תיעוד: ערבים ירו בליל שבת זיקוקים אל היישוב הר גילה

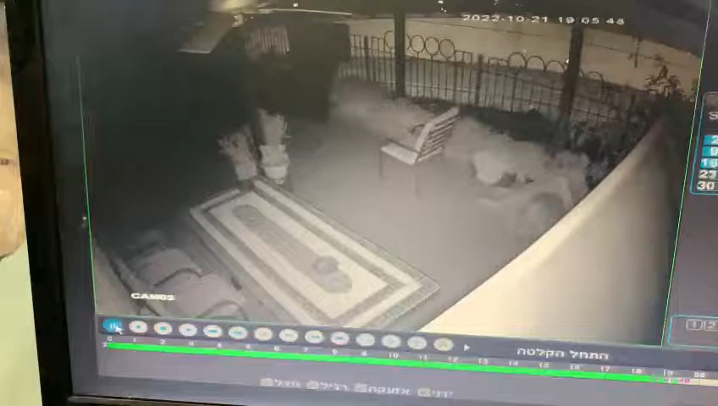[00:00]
הנה אחד, ירה. תשאיר את הוידאו. והשני עוד כמה שניות. הנה. איפה פגרה?